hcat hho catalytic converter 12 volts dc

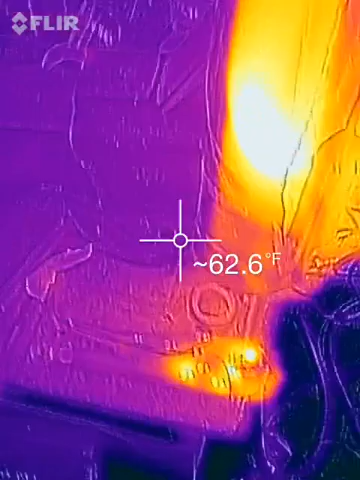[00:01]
On screen: spot 62.6°F
I'm just making a quick video again about the hydrogen running up into the catalytic converter.
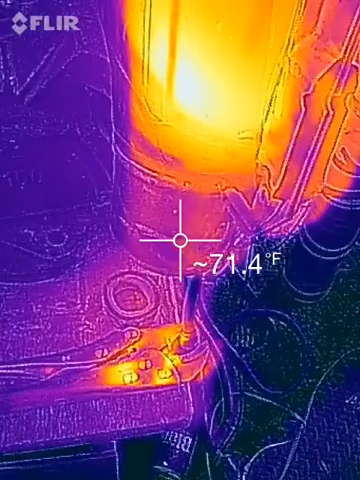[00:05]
On screen: spot 71.4°F
I've got some black tape on here so we'll get some readings.
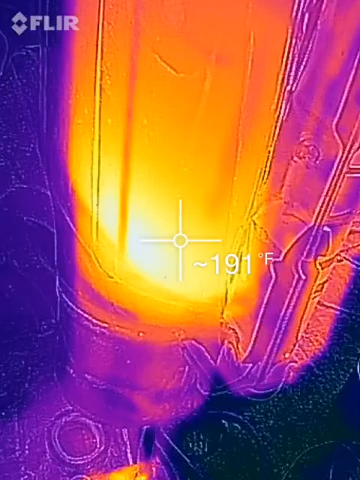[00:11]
On screen: spot 191°F
That's like too hot to touch. 213, 225.
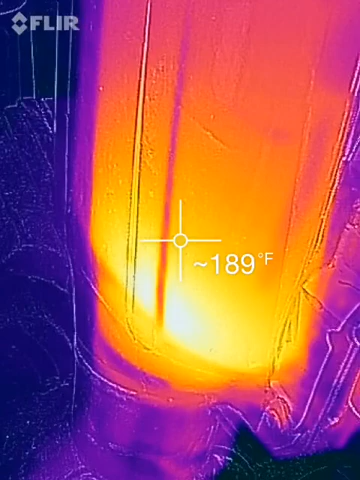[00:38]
So this unit's been running for about probably 15,
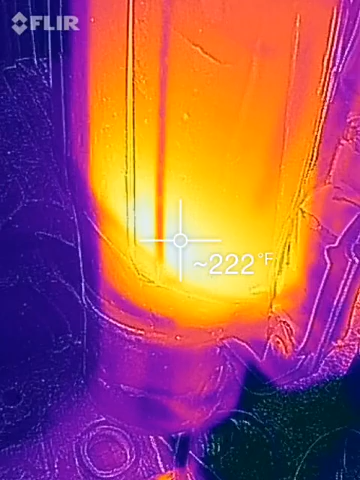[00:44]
On screen: spot 222°F
20 minutes and it looks hotter than it is.
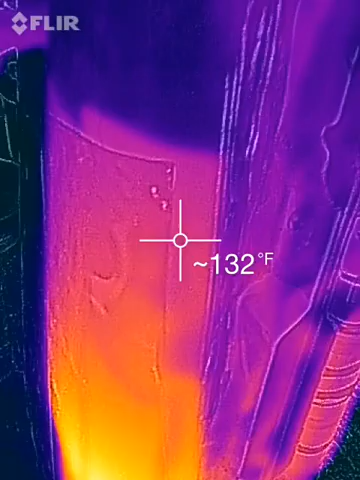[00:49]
On screen: spot 132°F
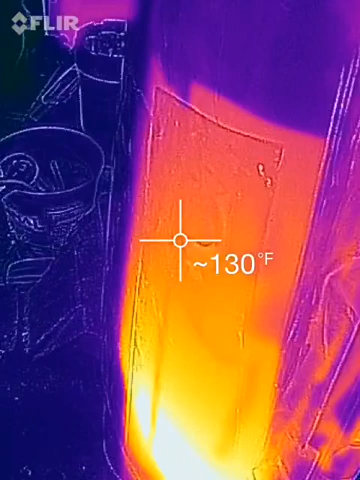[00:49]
On screen: spot 130°F
Even 120 degrees, it's like a hot day. And whenever you hit the reflective,
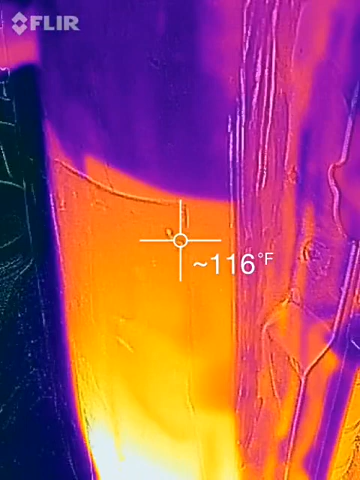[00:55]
really reflective surface, you don't really get an accurate measurement.
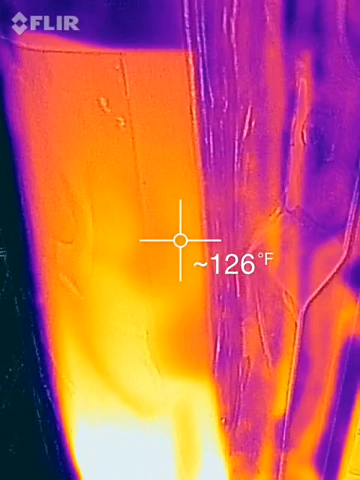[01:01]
So I'm just going to show you down inside the...
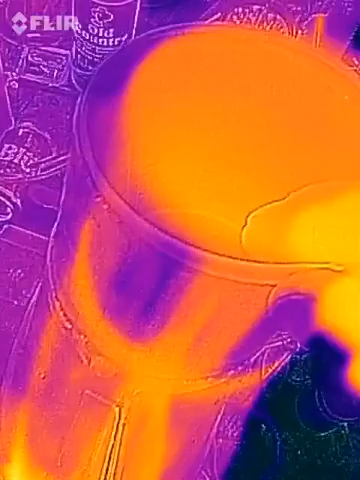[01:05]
I'm going to take the cap off here and we'll look down the hole.
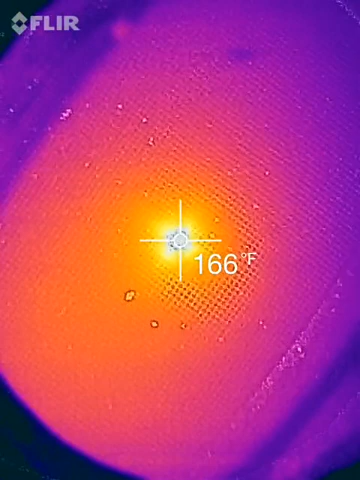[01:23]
On screen: spot 166°F
So that's just looking down through the honeycomb.
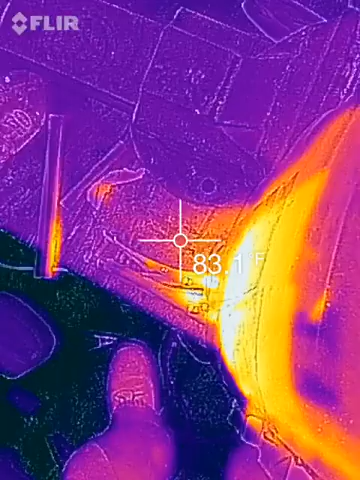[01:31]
And yeah, so there it is.
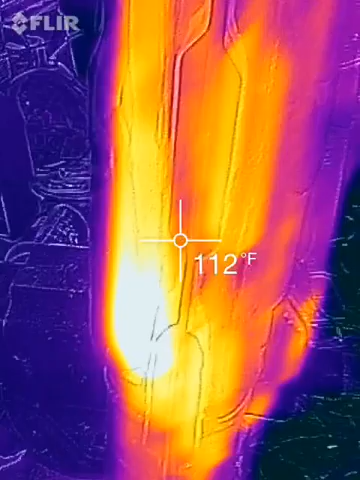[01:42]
On screen: spot 112°F
It's really hard to get a good
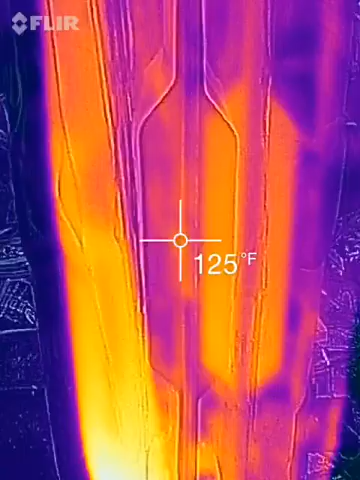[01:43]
On screen: spot 125°F
heat reading off a shiny surface.
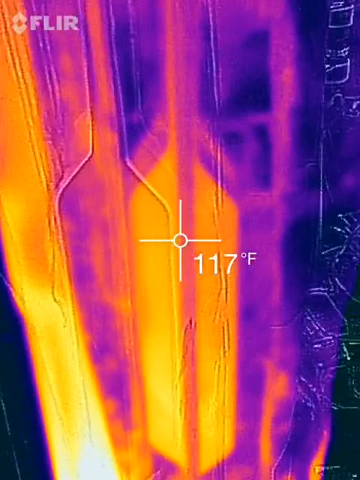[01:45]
On screen: spot 117°F
Very difficult to get a good heat reading.
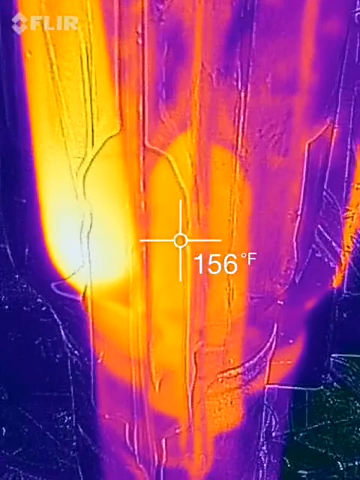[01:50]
On screen: spot 156°F
It's shiny metal and it just doesn't work with the thermal camera very well.
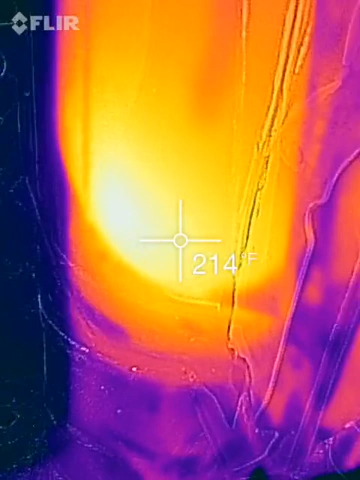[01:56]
On screen: spot 214°F
But I can feel heat coming off it. About 225 to, you know, something like that.
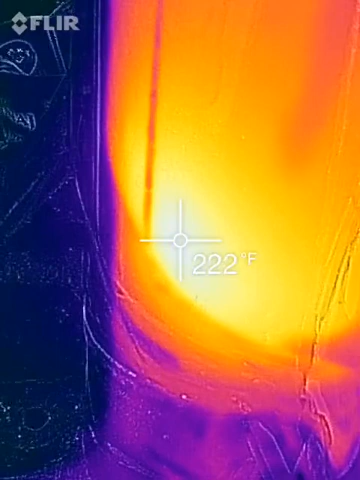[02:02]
On screen: spot 222°F
222, 230.
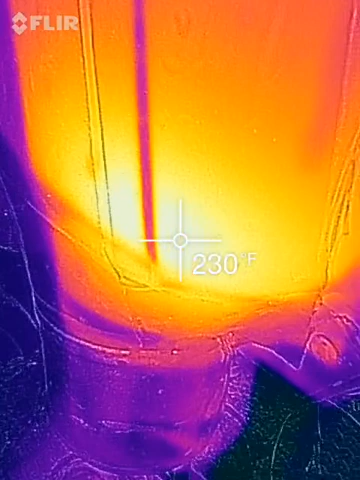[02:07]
On screen: spot 230°F
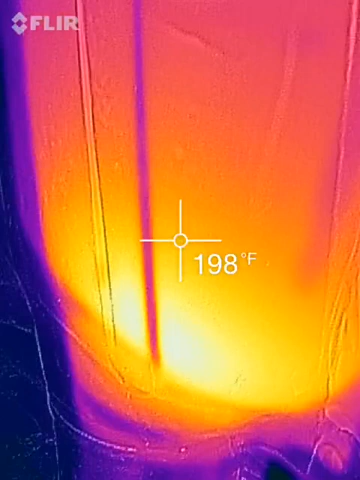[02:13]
On screen: spot 198°F
And it just seems to keep rising. The temperature is rising.
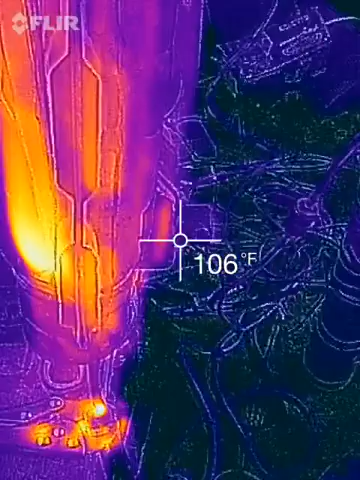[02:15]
On screen: spot 106°F
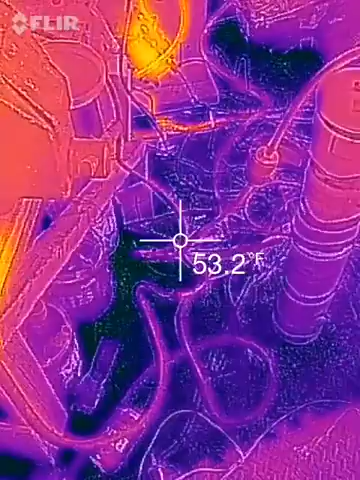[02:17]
On screen: spot 53.2°F
So, okay.
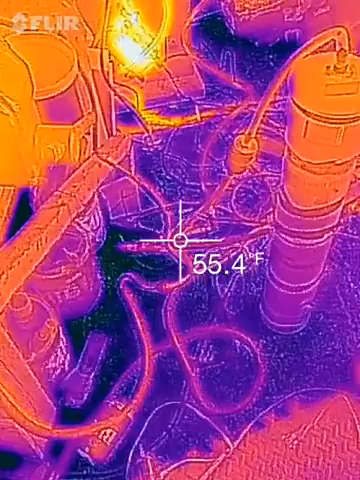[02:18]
On screen: spot 55.4°F
All that is going through a sand filled copper tube.
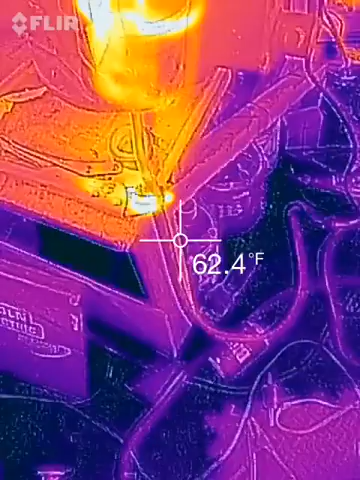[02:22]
On screen: spot 62.4°F
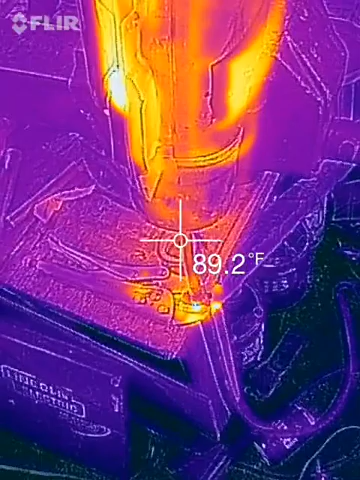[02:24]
On screen: spot 89.2°F
Right up here under the catalytic converter. Nice hot spot under there.
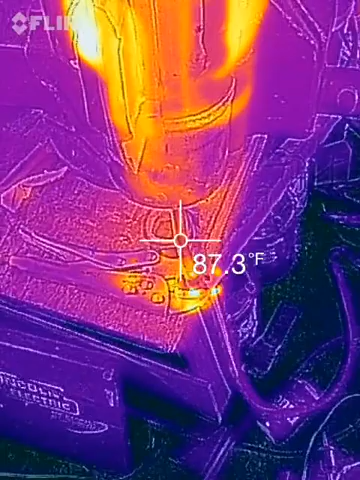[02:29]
On screen: spot 87.3°F
I'll just tip it under and see if I can show you the hot spot.